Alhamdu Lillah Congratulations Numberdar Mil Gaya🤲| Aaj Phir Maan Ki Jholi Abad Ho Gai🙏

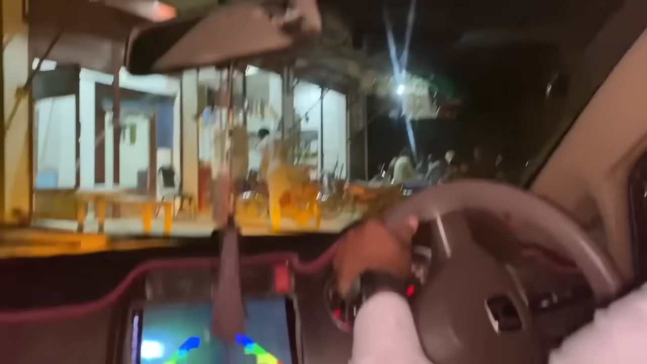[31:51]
तो आज भी हम रास्ता भूल रहे हैं भाई।
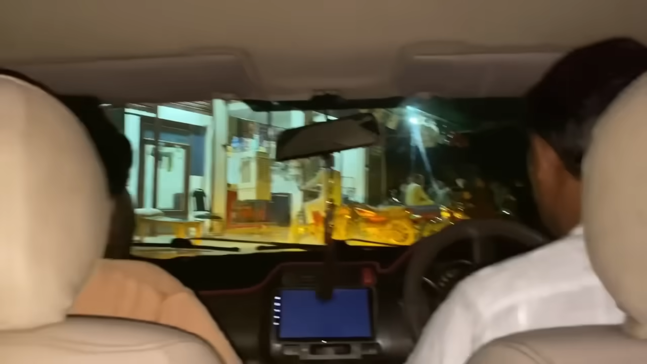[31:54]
ये जो पेट्रोल पंप आ रहा है ना इसके साथ सड़क जा रही है, ऐसे सीधा चलो और ये खंभे के साथ आपने मुड़ना है। ये इधर से ना कोई गाड़ी या मोटरसाइकिल ये चीज़ निकलेगी,
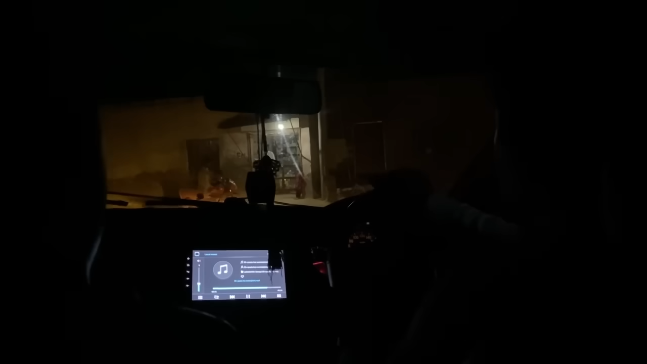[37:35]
अभी जो है हम दुकान पे पहुंच रहे हैं और यहाँ पे जो है ना हम गाड़ी खड़ी करते हैं और फिर जो है ना हम उसके घर जाएंगे, यहाँ पे खड़ी करके ना उसको,